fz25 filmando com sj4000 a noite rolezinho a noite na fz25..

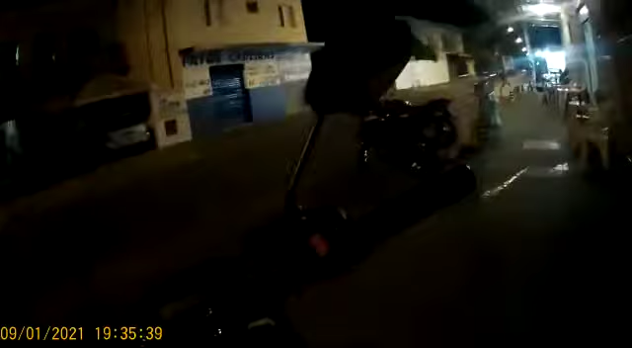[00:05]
boa noite eu vou dar um rolezinho
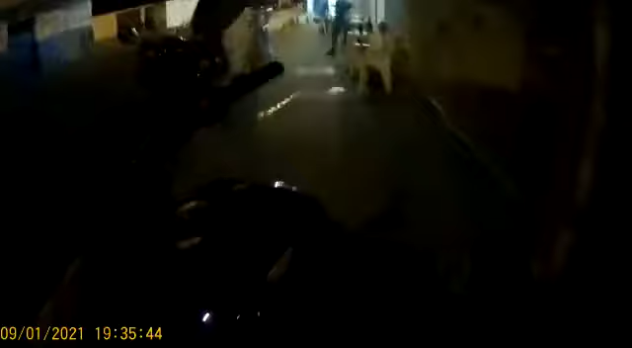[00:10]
aqui na fz25 para testar a sj4000 à noite vamos ver como que vai ficar essa filmagem aí à noite com a sj4000 gente na fz25 eu ainda estou é em fase de adaptação com
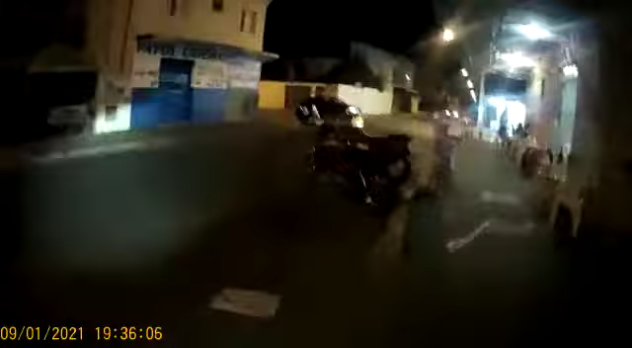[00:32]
a altura da câmera aqui no capacete então
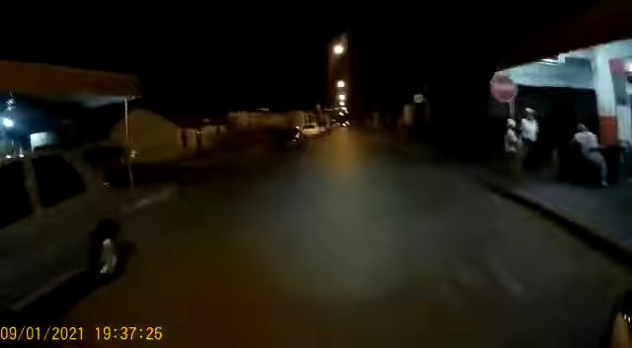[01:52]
bom respeitado então dá uma voltinha aí agora à noite tá fresquinho gente que delícia andar de moto com o tempinho fresco desse é top eu vou andar mais devagarinho só
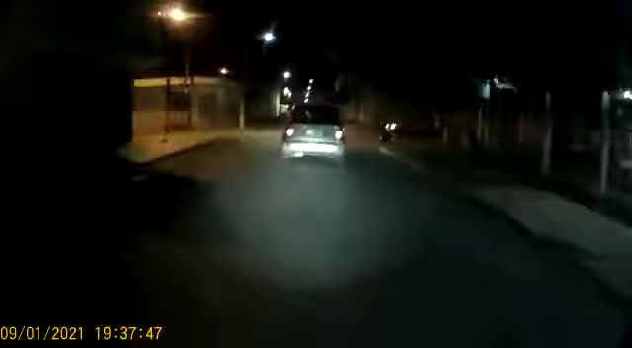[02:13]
para captar mesmo as imagens para ver como que fica então